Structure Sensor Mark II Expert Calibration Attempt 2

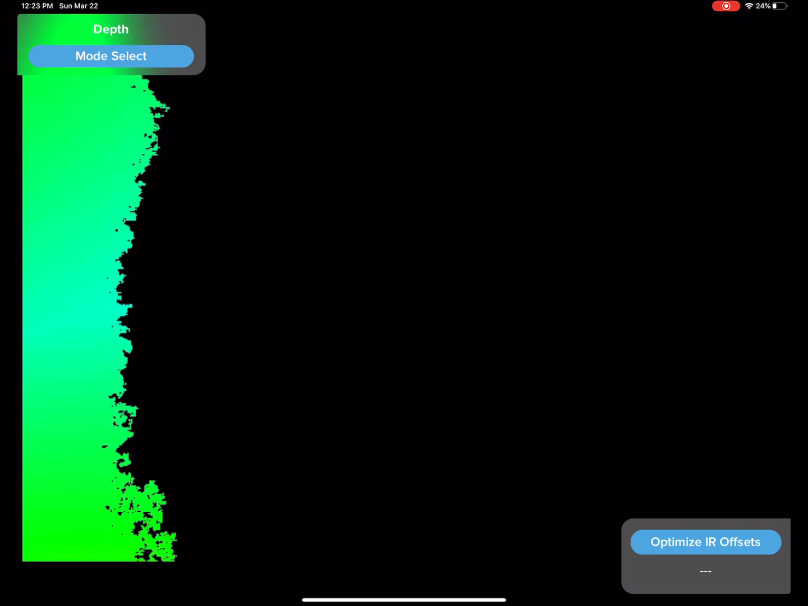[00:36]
Okay, setting it up right here. Wow, it like can't see anything.
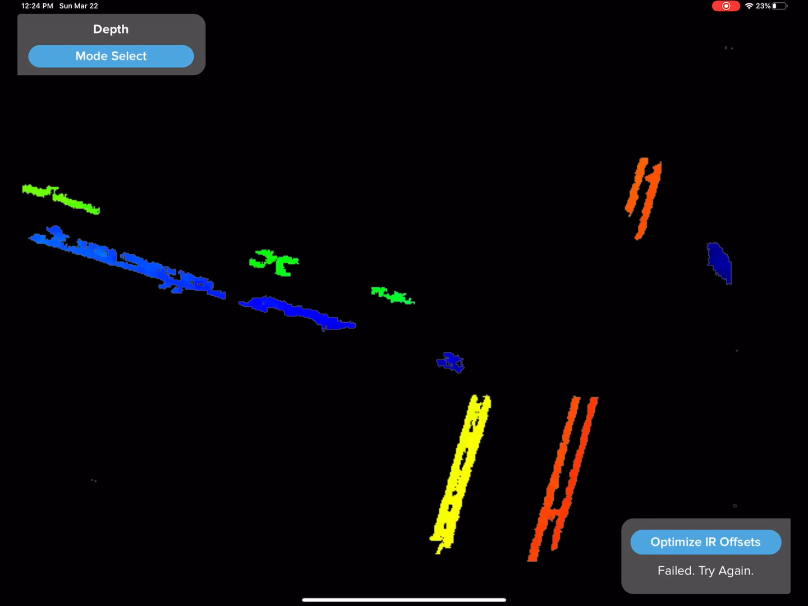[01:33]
Let's go back. Ah, that's okay. So that crazy thing, maybe you can tell, but you probably can't.
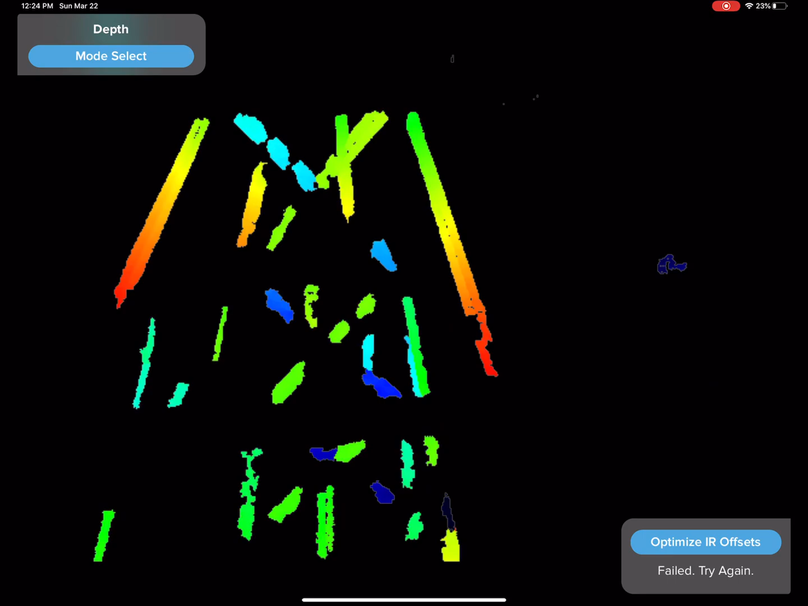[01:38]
It's a drying rack, like for clothes.
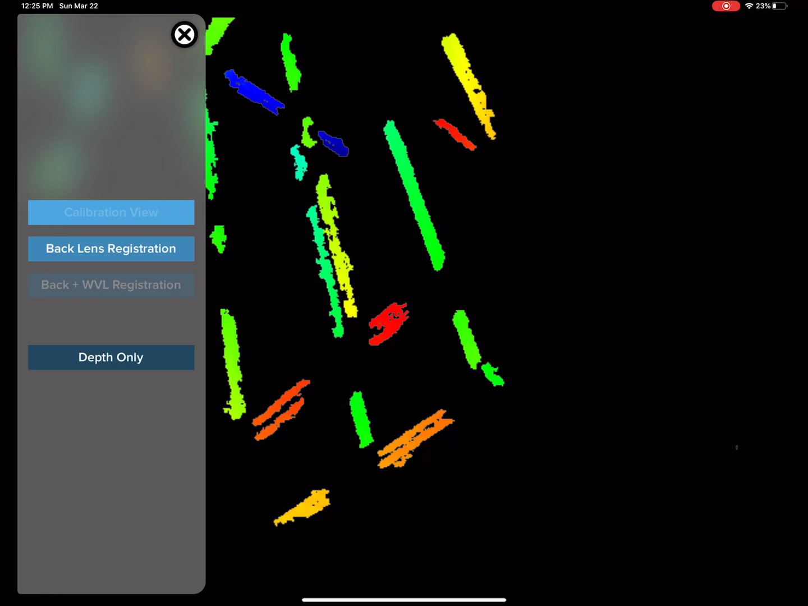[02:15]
Okay, so like, that is one big flat wall right there.
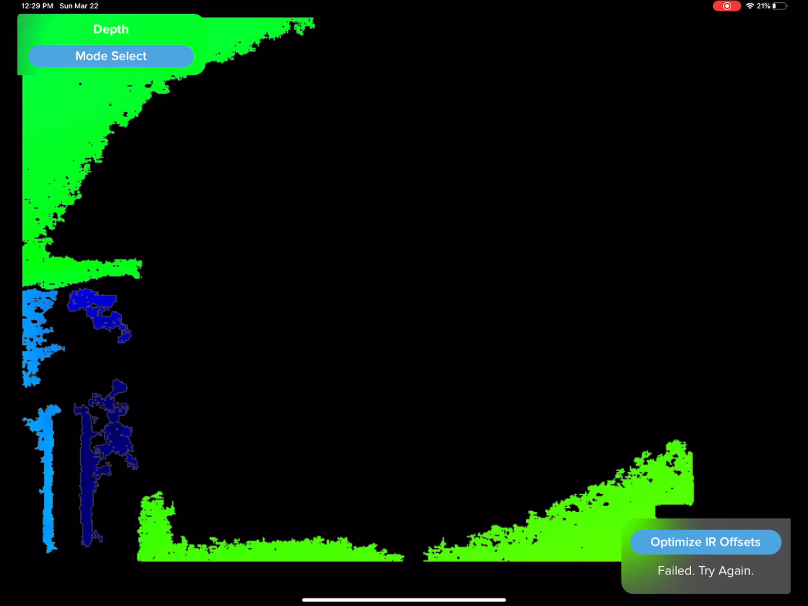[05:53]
constantly showing green around the edges? I don't get it.
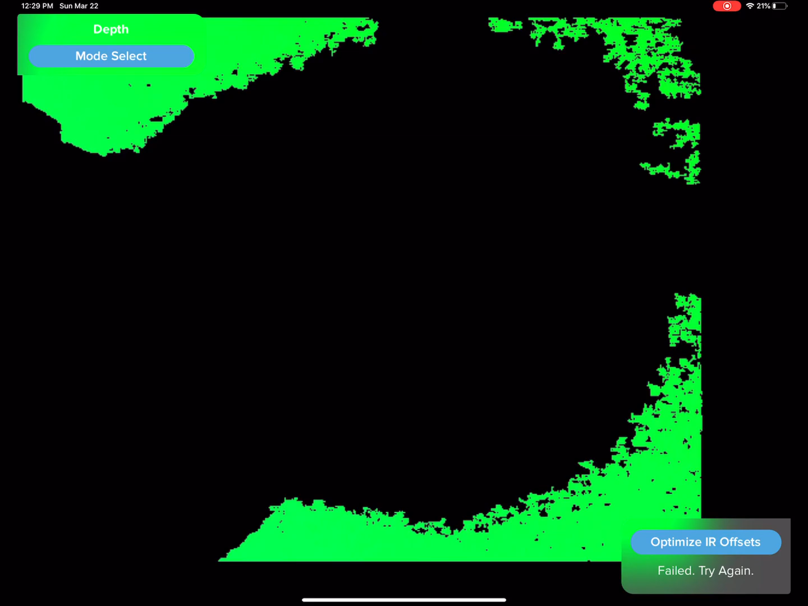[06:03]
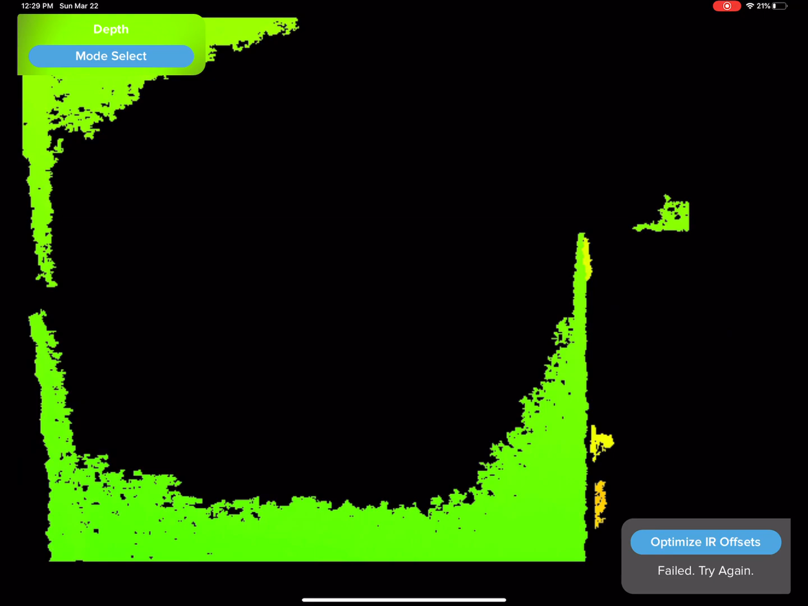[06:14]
Because it said it wants a smooth, flat surface.
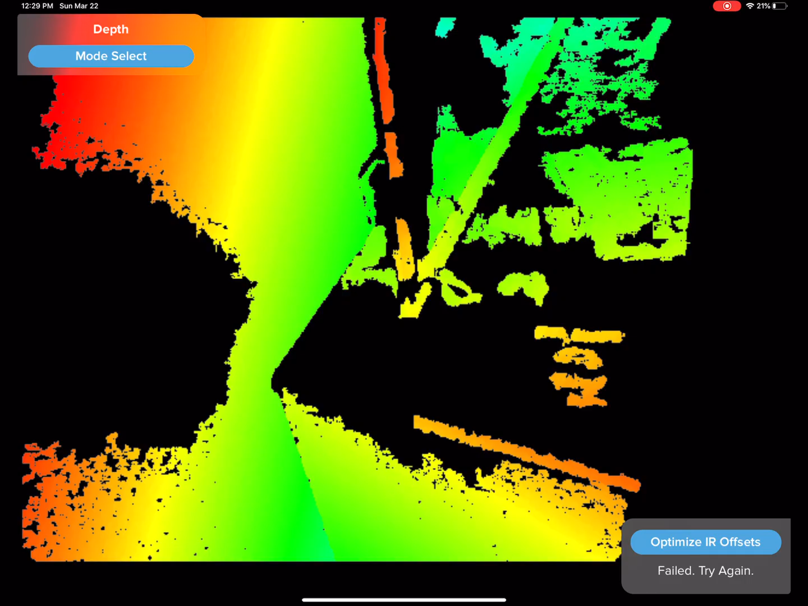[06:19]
And yet, when it sees a smooth, flat surface, it just suddenly goes, like...
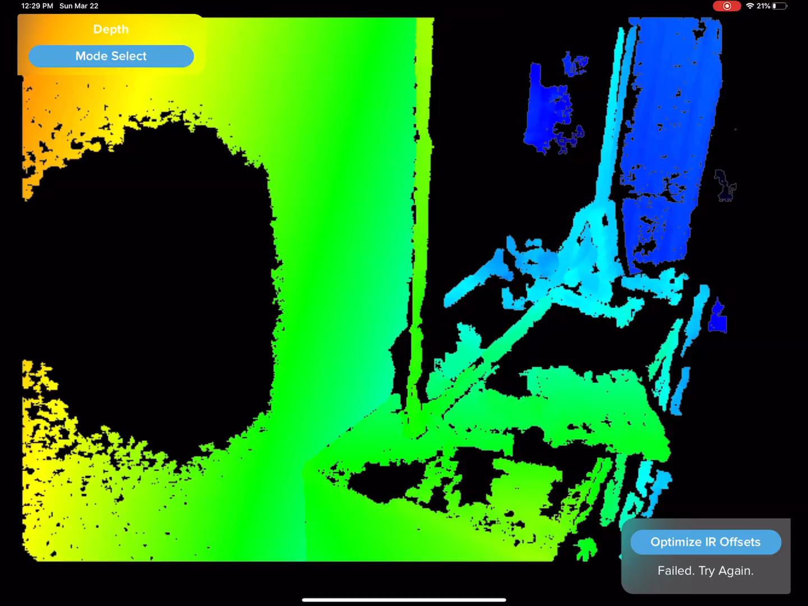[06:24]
Loses its mind. Let's try here.
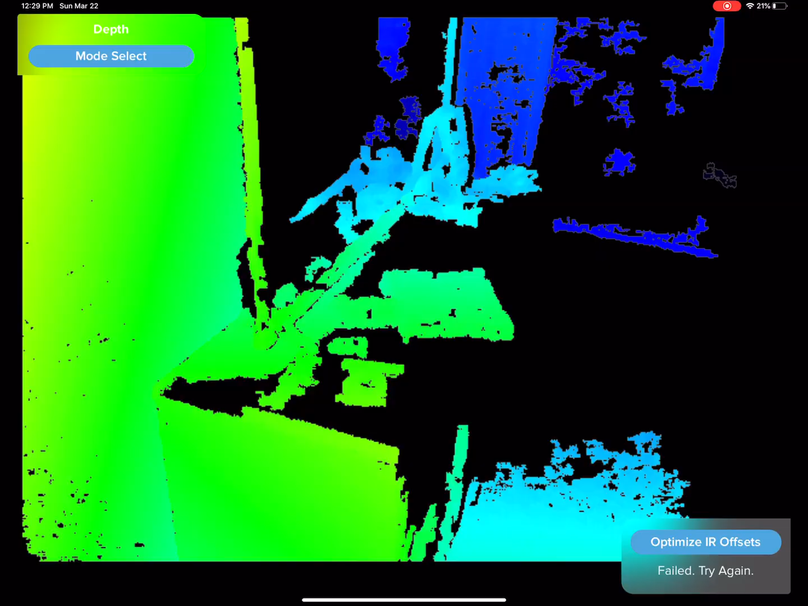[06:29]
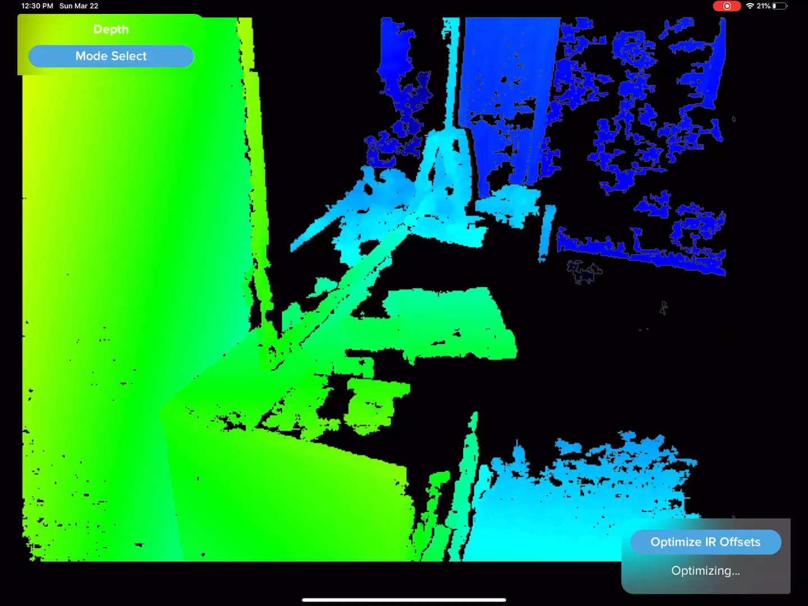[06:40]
Try here. And look, there is no wall. I don't understand how I can't see that wall. Can it see this wall?
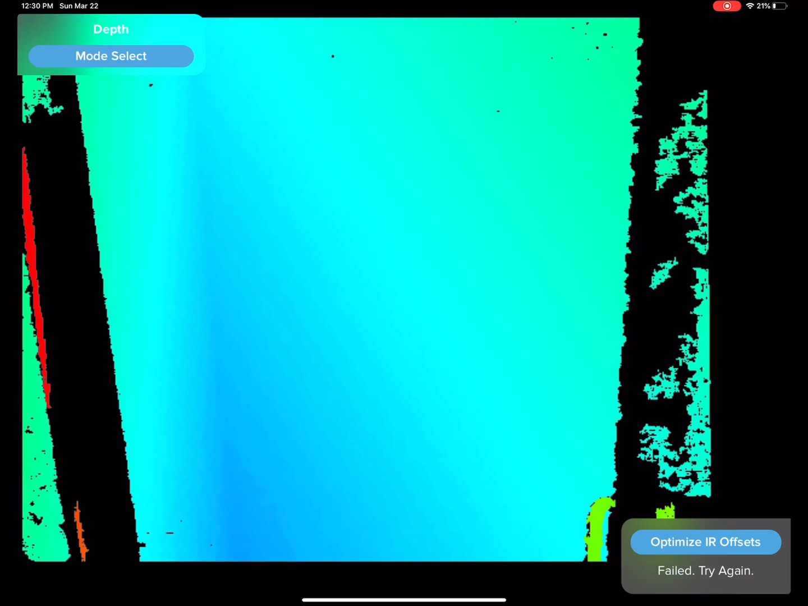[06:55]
It can see this wall. Okay, hold on. Let me bring my little...
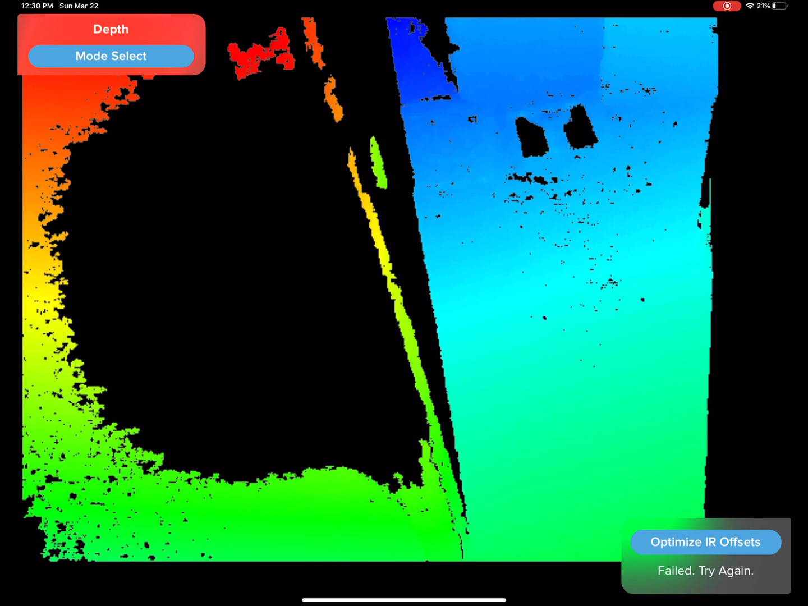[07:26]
Why can't it not see that wall? I'm curious. Those who know, why can't it see that wall?
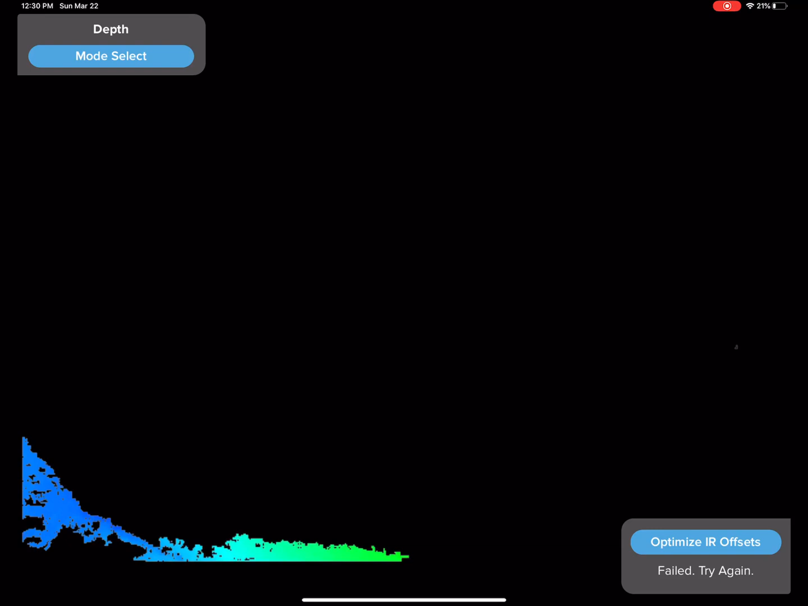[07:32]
It's just... It's a totally flat, white wall.
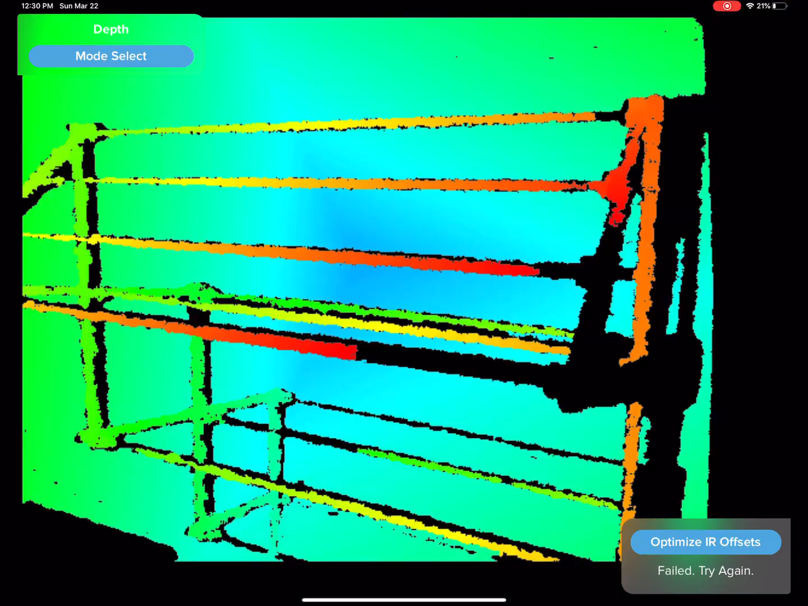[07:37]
I thought that black was the color that the sensor was supposed to have, like, a lot of trouble seeing.
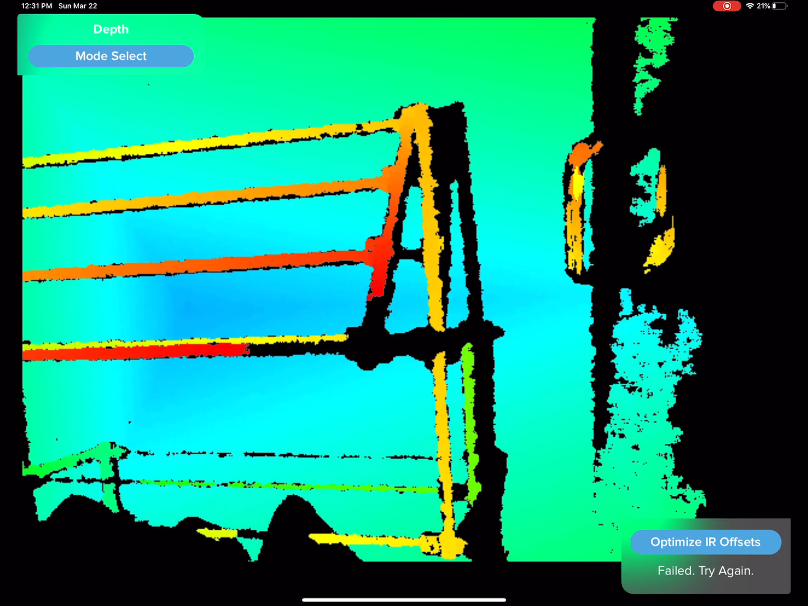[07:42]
Not... Nope, this is a totally flat brown box. But now I can see it.